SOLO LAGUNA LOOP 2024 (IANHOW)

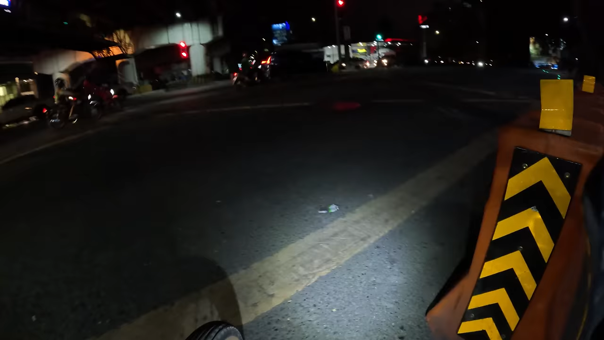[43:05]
ayun dito sa katipunan tapat ng ari na eho ang
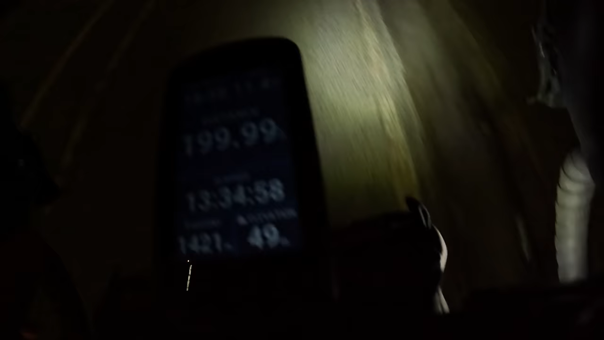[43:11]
exactong 200 km natin 200 km
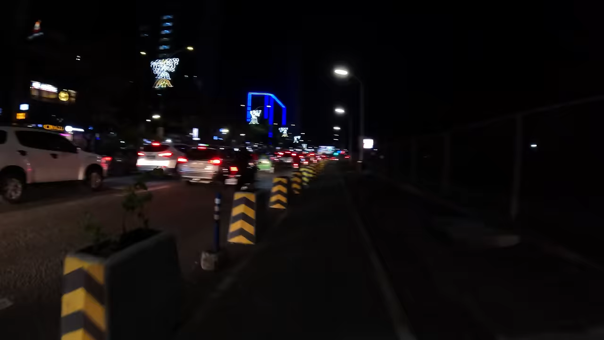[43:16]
yun buti dito sa tapat ng Ateneo may harang ang bike eh ito yung mga plant box time check 709
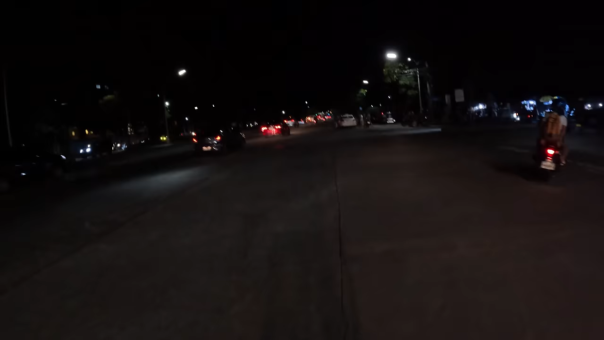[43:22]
atito na tayo sa UP Diliman 102 km